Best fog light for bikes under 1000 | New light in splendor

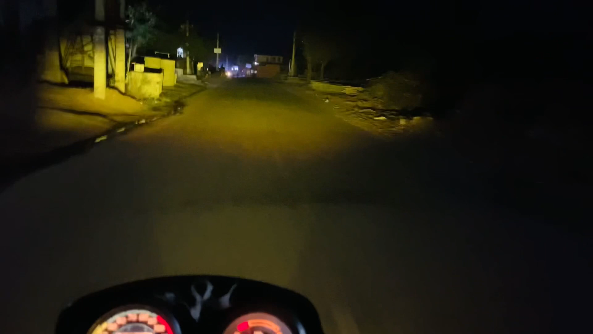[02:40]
यह हाइव यहीं है यह इनी जाना है यहाइव जाना को भूत बाद रहा है